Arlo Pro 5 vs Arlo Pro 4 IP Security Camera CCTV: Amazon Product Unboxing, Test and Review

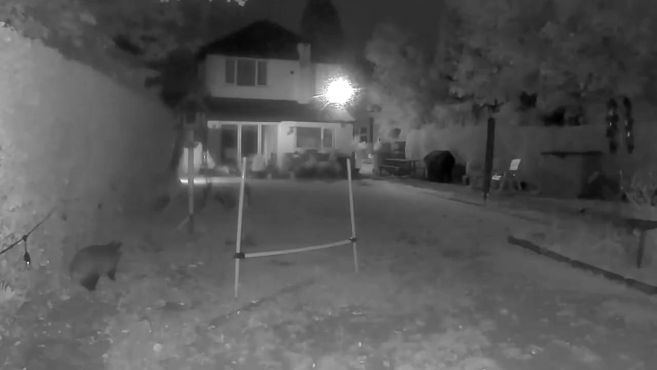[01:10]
what it was very good at was differentiating between random movements, people and animals.
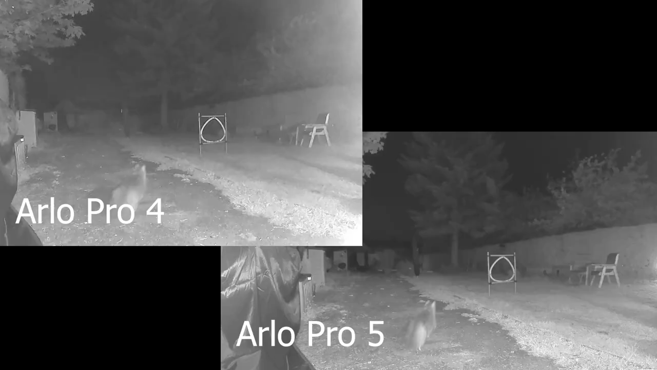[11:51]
A bit odd. When it comes to night vision, the Arlo Pro 5 is pretty decent, actually. It's a little bit lighter than the Arlo Pro 4. You can see plenty of stuff in the dark. And that's when it was purely dark in the garden.
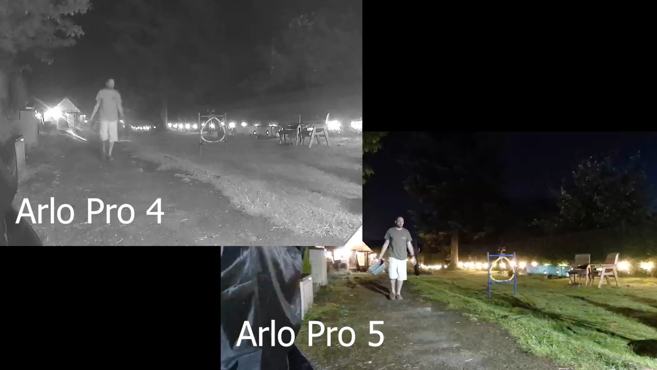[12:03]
When it's got a half light, say when we've got the garden lights on, you can see there that the Pro 4 couldn't sustain the colour vision into night as long as the Pro 5 could.